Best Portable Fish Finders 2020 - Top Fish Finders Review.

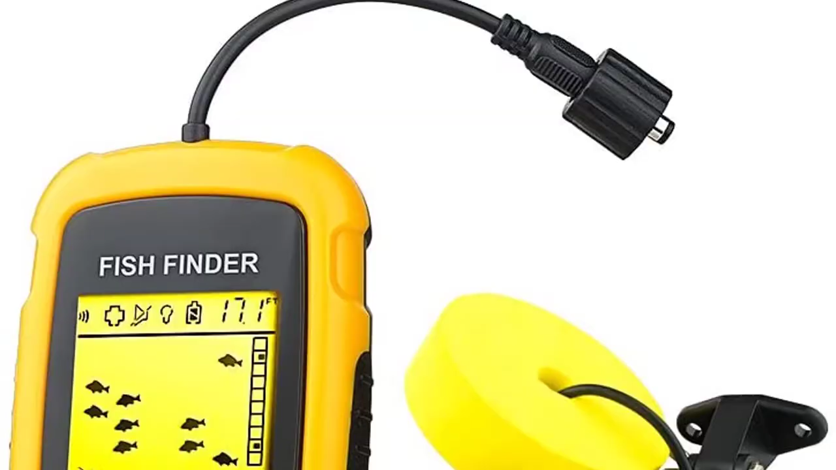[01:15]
the package includes a transducer with 25 feet of cable side
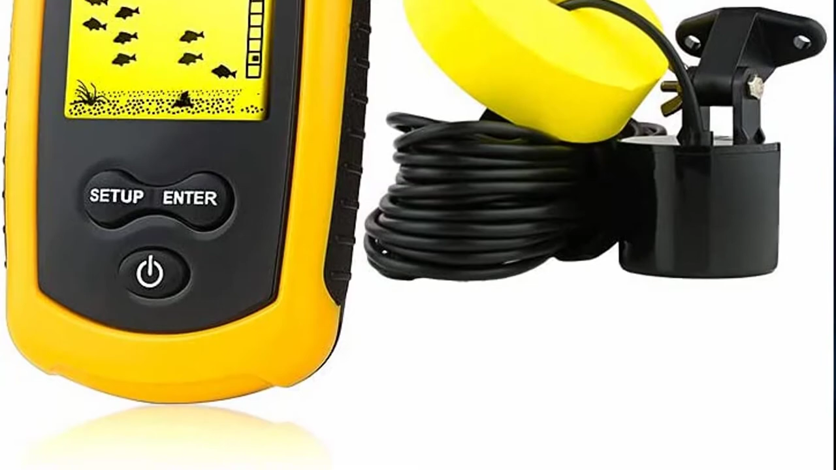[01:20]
scan adapter neck strap and even the nuts and bolts dot it can be used
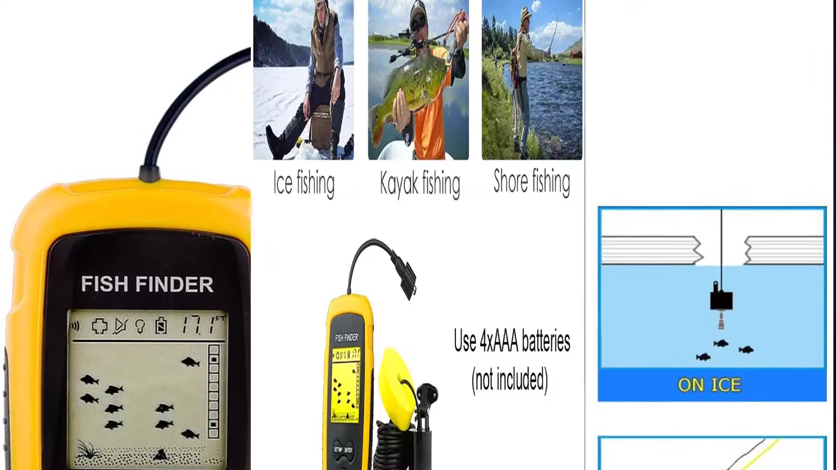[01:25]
in fresh or salt water up to 328 feet deep the
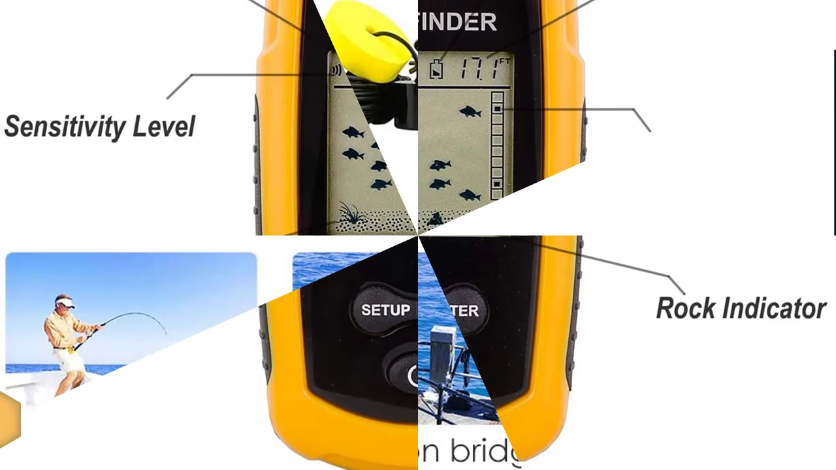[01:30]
On screen: depth 17.1 ft
handheld fish finder has five user selectable settings for sensitivity battery save
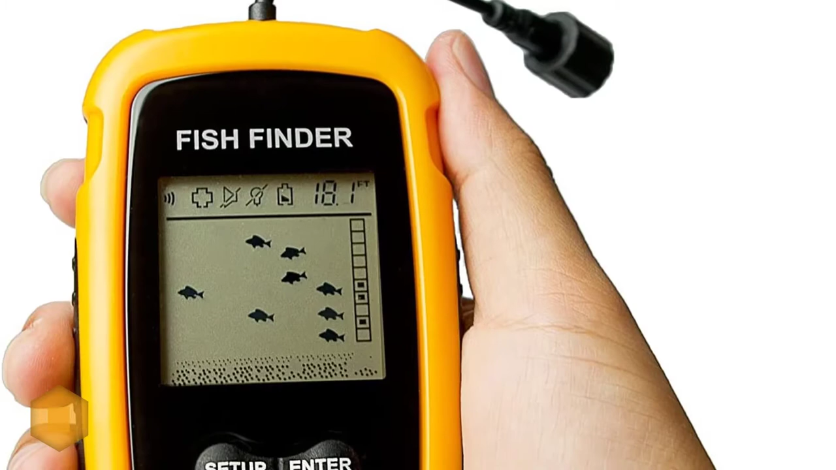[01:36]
mode backlight mode and fish alarm this company has made such a
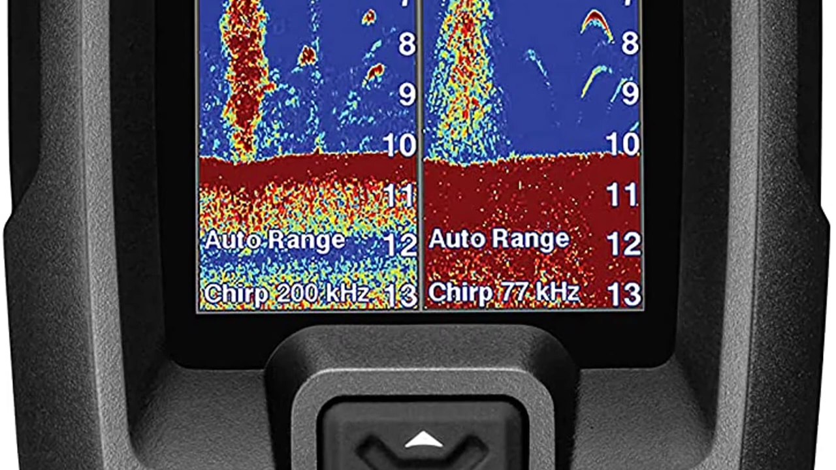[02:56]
continuously which allow you to see every single fish underneath you